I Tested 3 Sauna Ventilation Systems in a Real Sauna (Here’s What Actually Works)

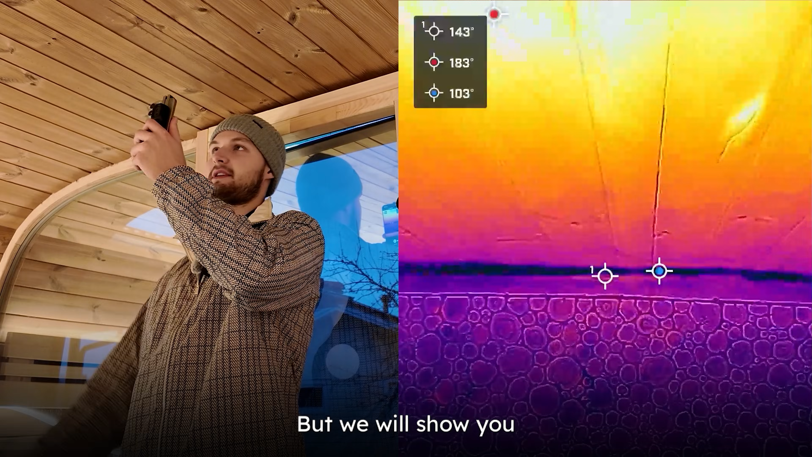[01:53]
show you with the thermal camera exactly how the air moves and here we can see we have the button you can maybe hear it
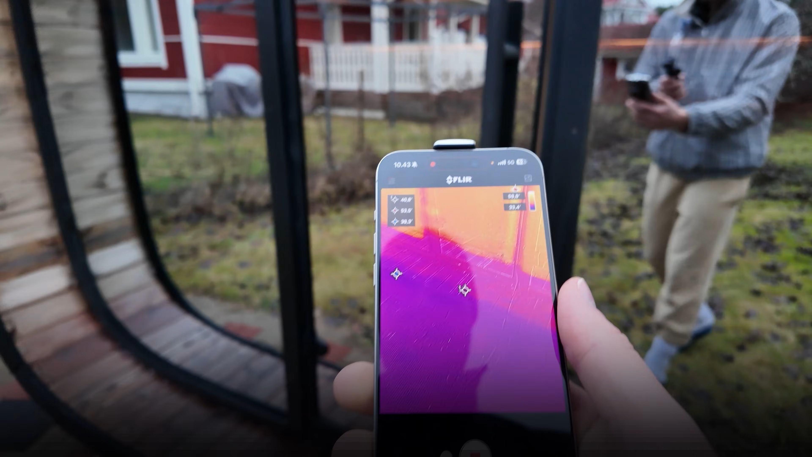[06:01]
the sauna has been warming up for a while let's see how it looks so
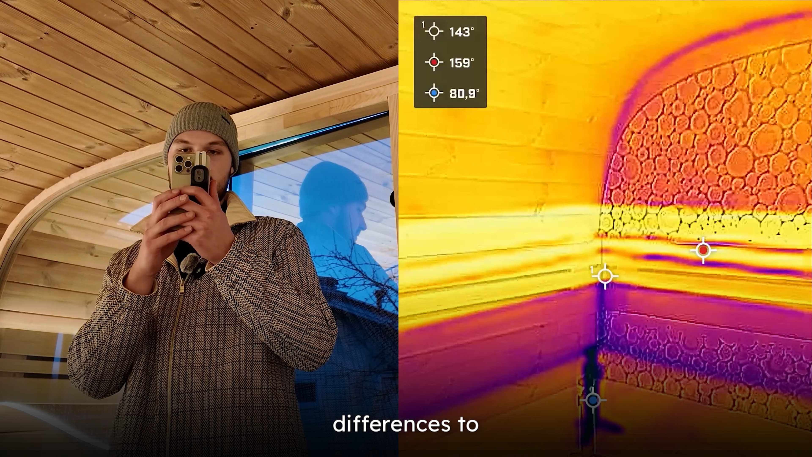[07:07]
to illustrate this and then we will get into the sauna and start testing it ourselves so
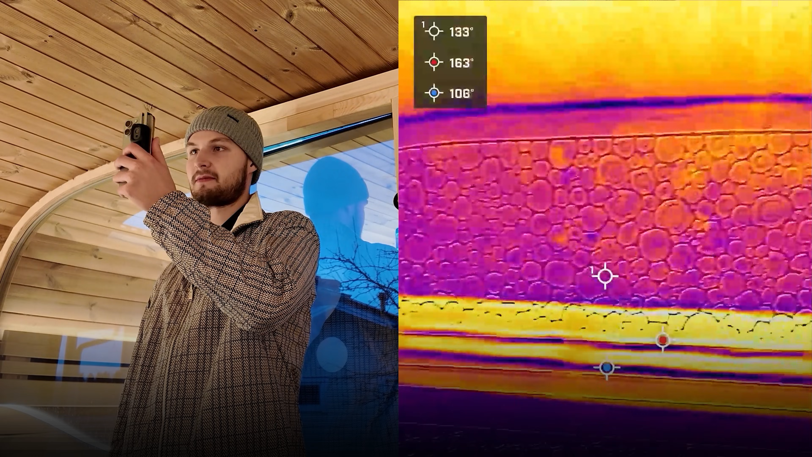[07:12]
we can see that the roof level is like 180 it's like 180
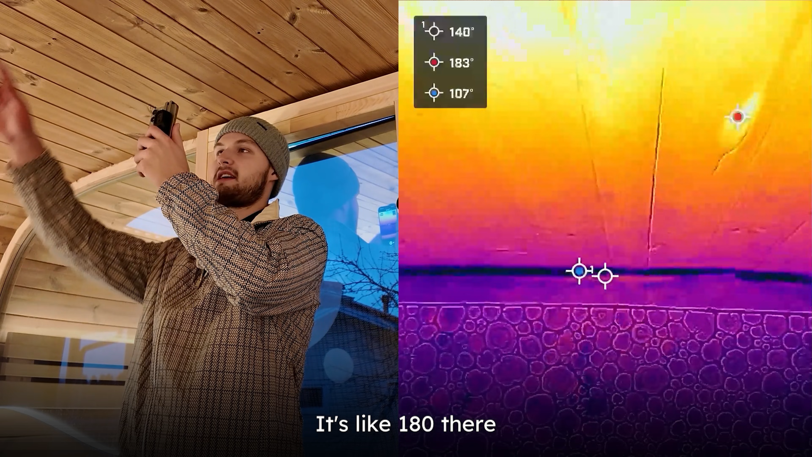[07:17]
there on the roof bench
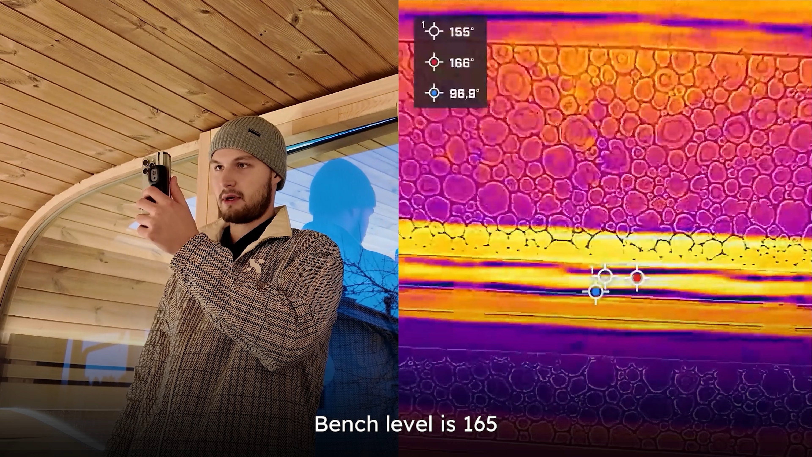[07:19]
level is 165 and it's really
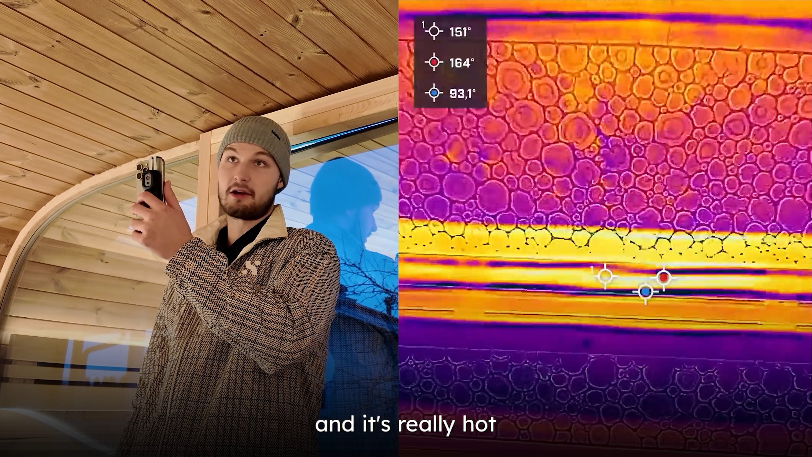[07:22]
hot in here then the food bench level here let's check that it's like
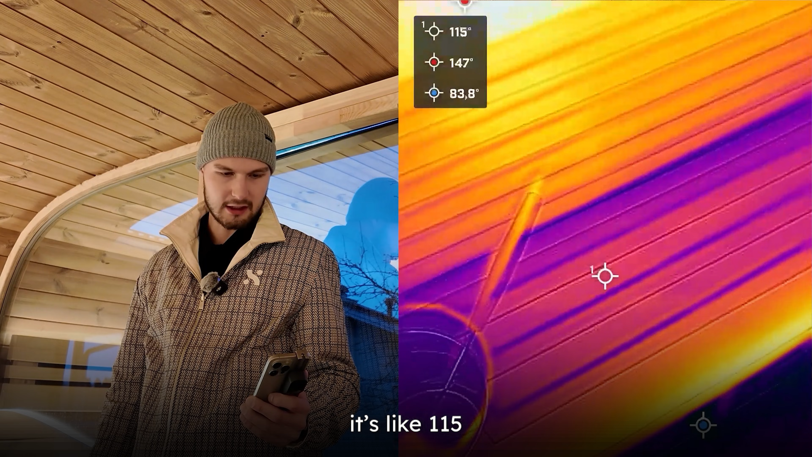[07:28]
115 fahrenheit and now we will also
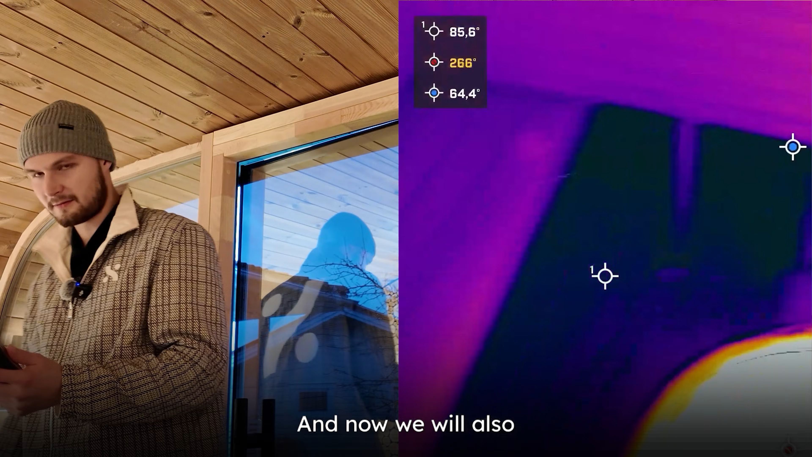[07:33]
find out if the machines work or not when it gets hot and we will also see how
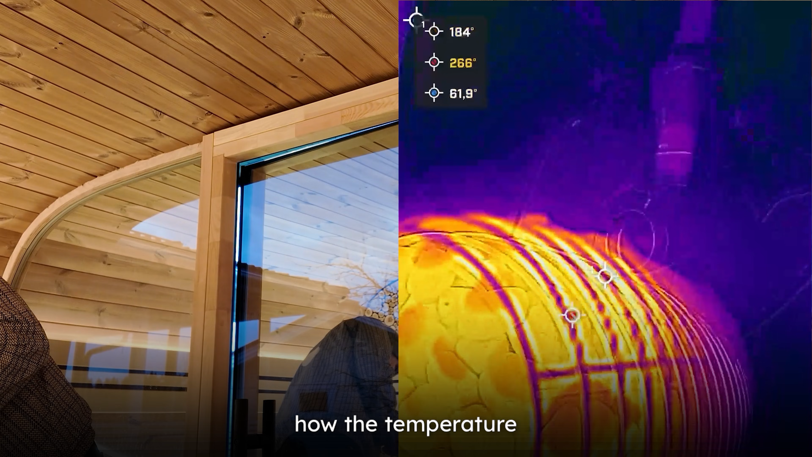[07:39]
the temperature starts moving and how the sauna starts heating up
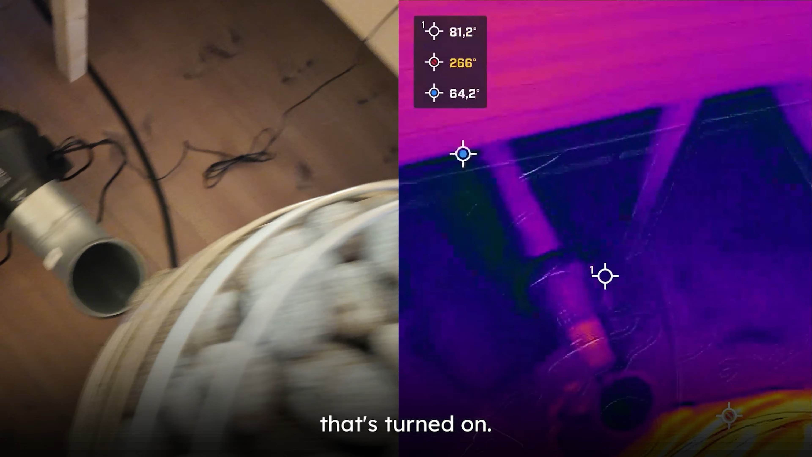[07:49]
on and that's turned on so both of the exhausts are now running
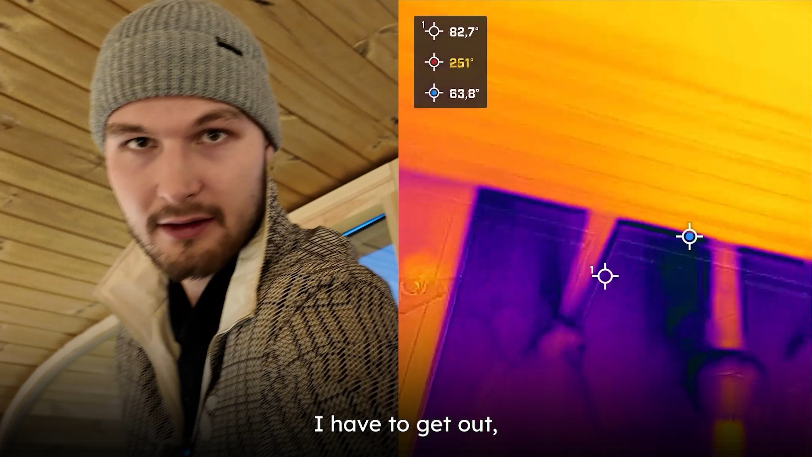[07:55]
i have to get out it's so hot let's see if
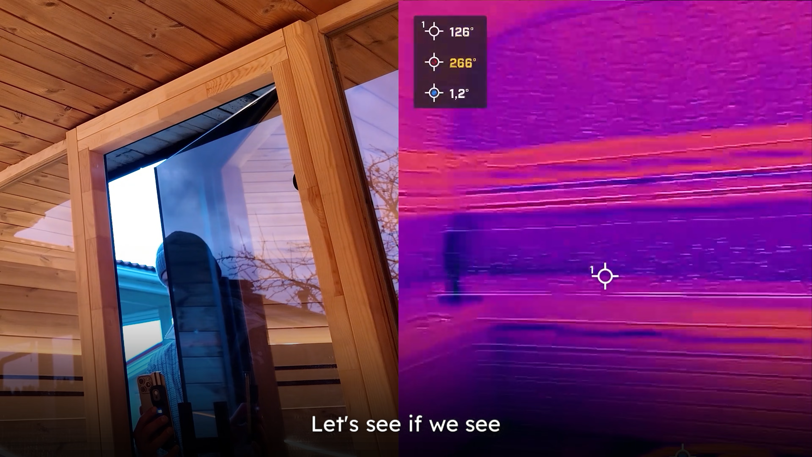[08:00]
we see any any movement in the temperatures well
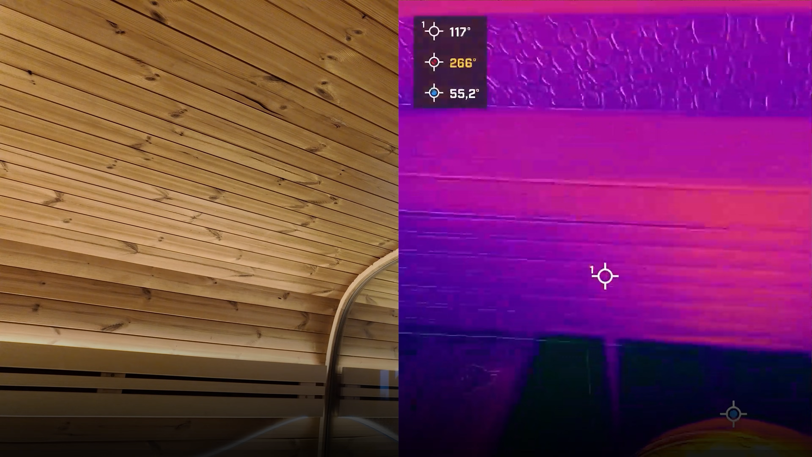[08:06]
without throwing steam we can't see any movements or we can actually see a bit of movement here with the thermal
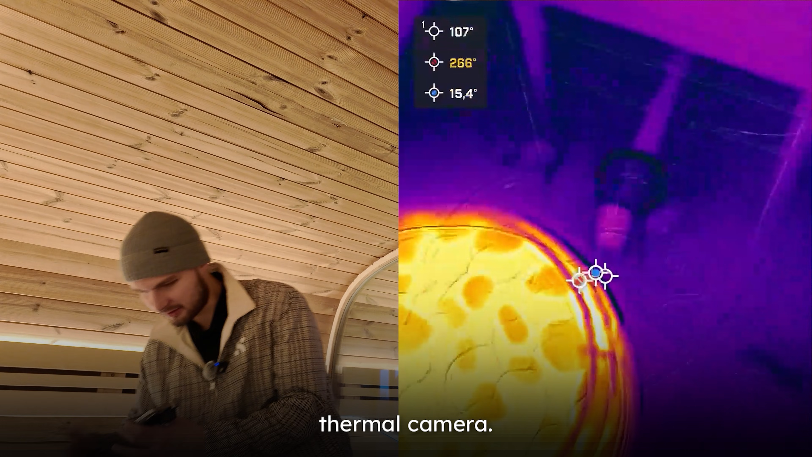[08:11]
camera
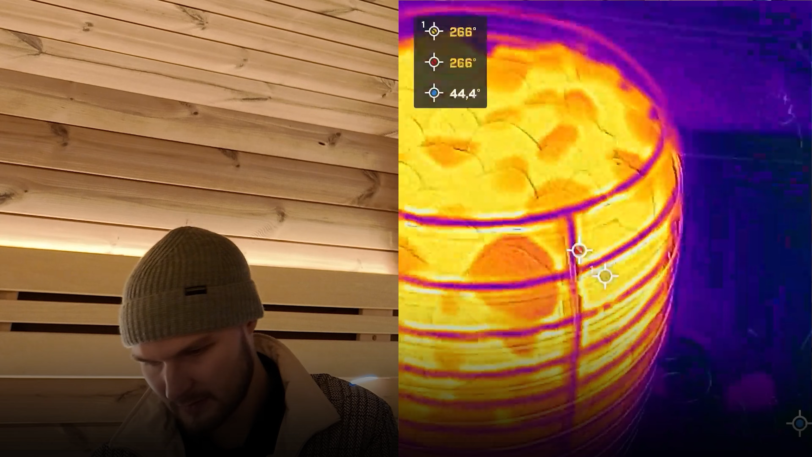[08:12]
let's turn it up now
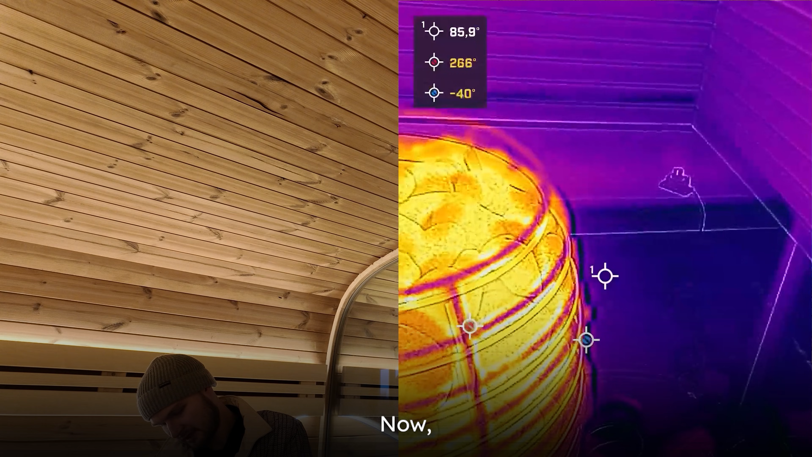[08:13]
we can see a bit from the camera how the cold air starts coming in
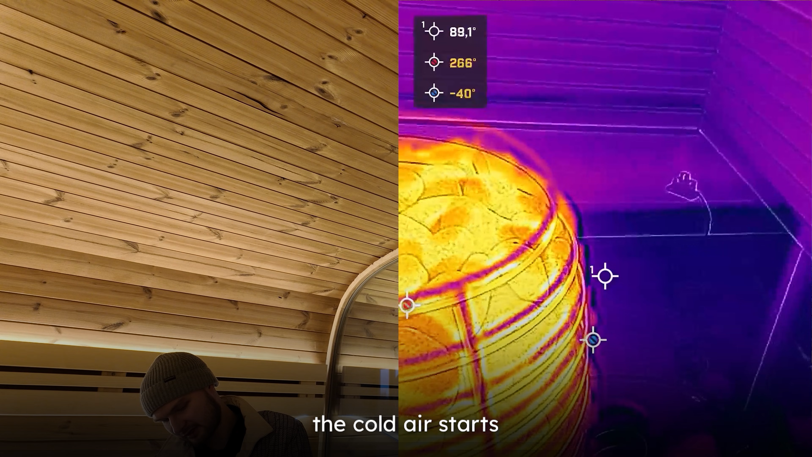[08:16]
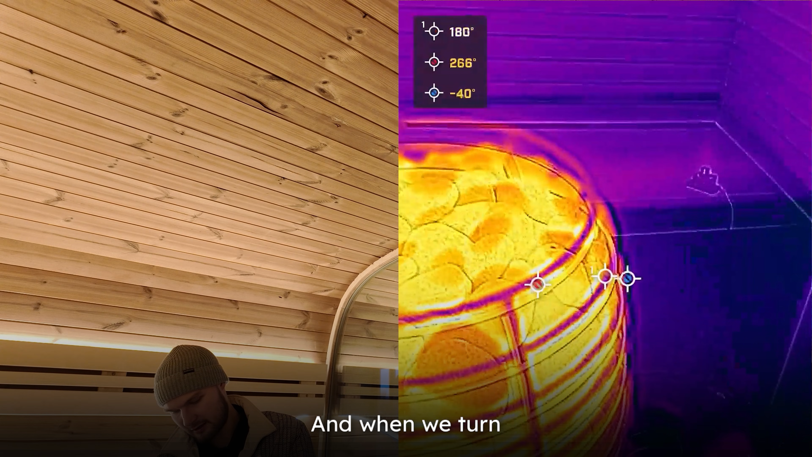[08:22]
and when we turn this off this is how it looks like